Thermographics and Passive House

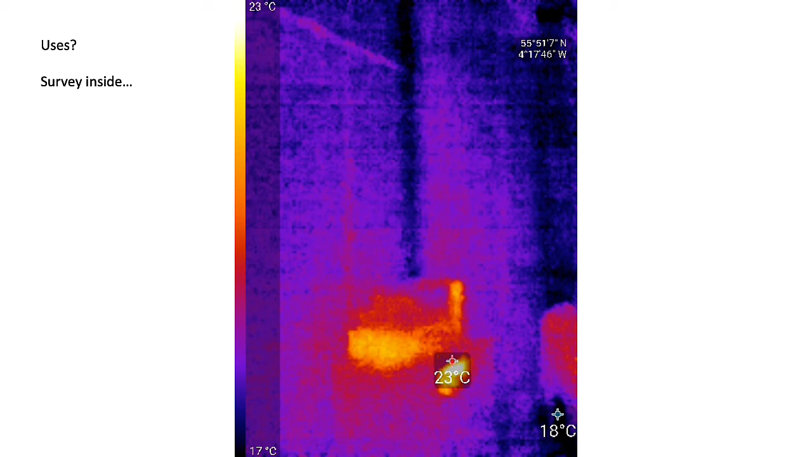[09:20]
On screen: scale top 23°C, scale bottom 17°C
So imagine walking around a property and finding things.
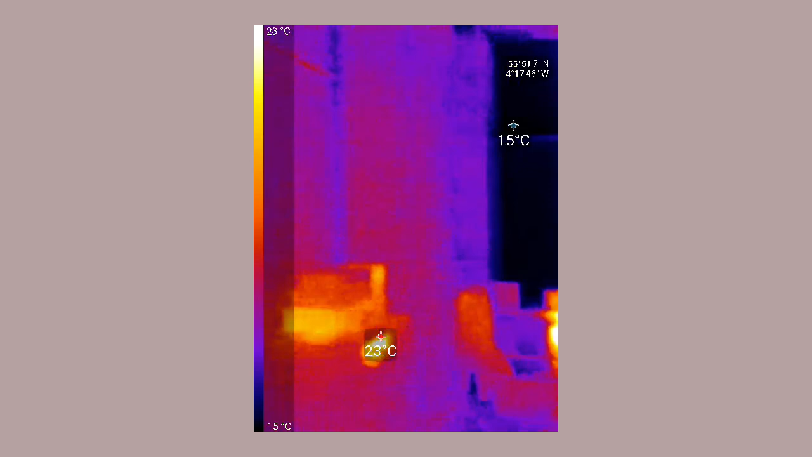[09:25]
On screen: scale top 23°C, scale bottom 15°C
There's a radiator, there's a heat plume coming off of it, cold glass being shown.
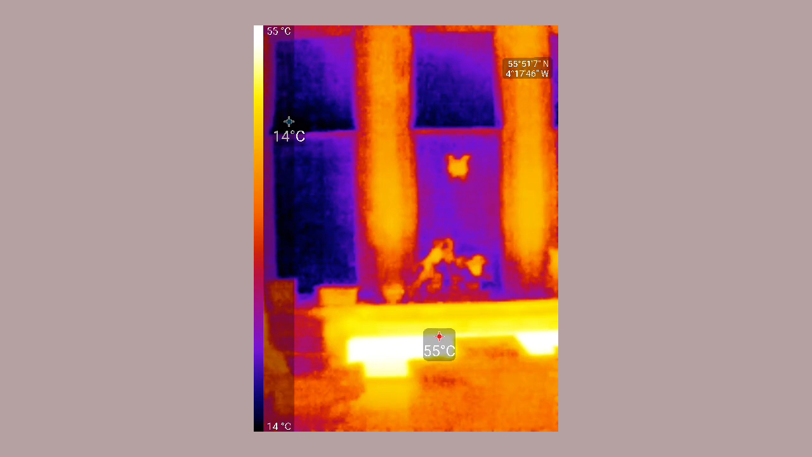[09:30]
On screen: scale top 55°C, scale bottom 14°C
And as we rotate around here we have a, guess what, heat coming out of a chimney.
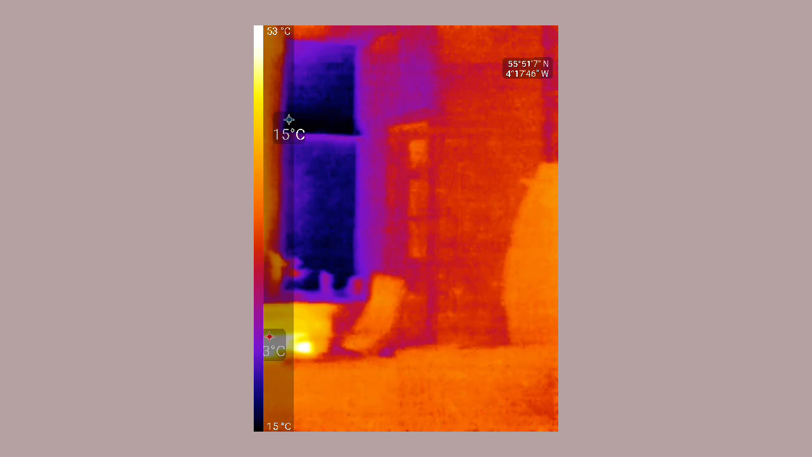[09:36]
On screen: scale top 53°C, scale bottom 15°C
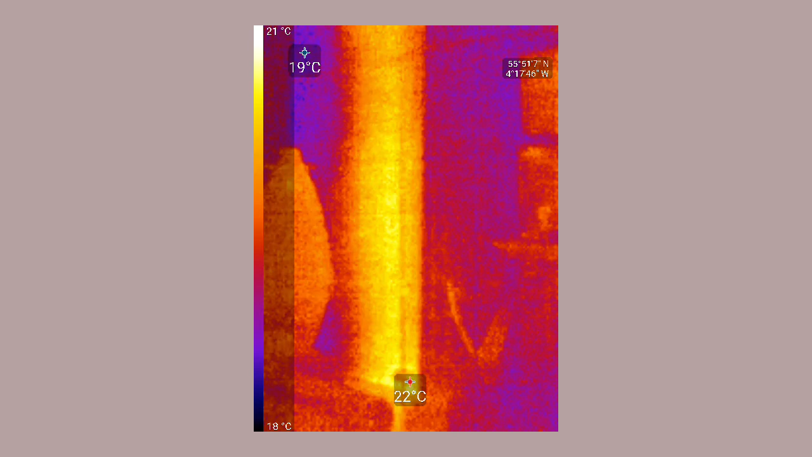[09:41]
On screen: scale top 21°C, scale bottom 18°C
So passive house, thermographic camera should see almost nothing.
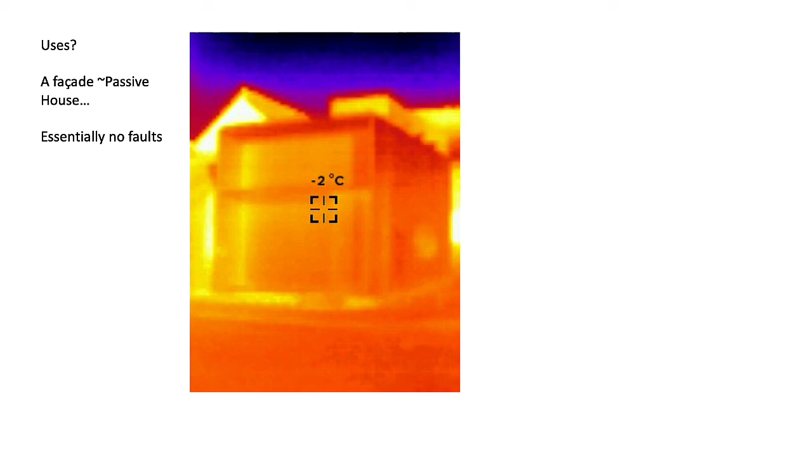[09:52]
On screen: spot -2°C
There are essentially no faults in that particular building. In a 1950s house, oh my goodness, yes, doing a really good job heating up in the neighborhood.
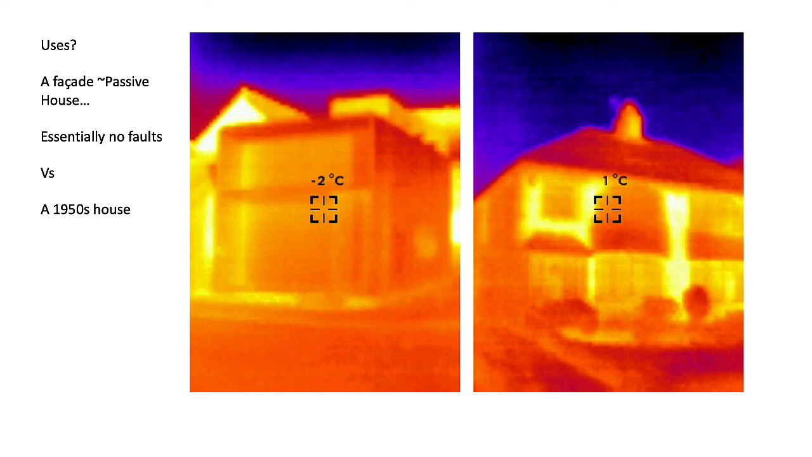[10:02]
And there seems to be a systematic fault in the box room over the entrance that is losing a lot more heat.